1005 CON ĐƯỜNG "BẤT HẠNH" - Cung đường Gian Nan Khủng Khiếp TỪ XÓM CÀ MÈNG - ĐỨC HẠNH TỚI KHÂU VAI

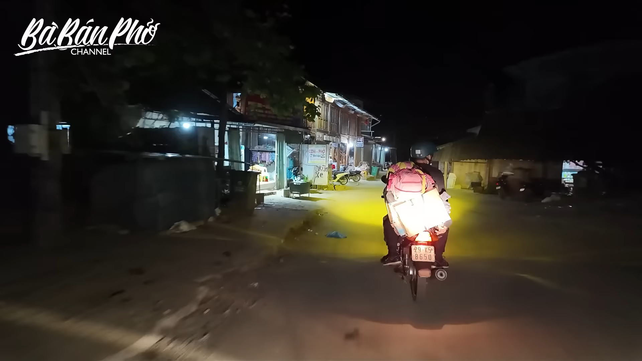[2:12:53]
Vâng. Nhưng mà ở đây cũng có chợ tình. Đúng hồi rồi. Hồi xưa, còn chỗ ca nhạc thì ở trên kia. Vâng. Nó trải dài từ đây ra tới ngoài kia luôn. Lý nó xin xẻ quá. Sắp rơi rồi, sắp rơi ra. Sắp rớt luôn rồi.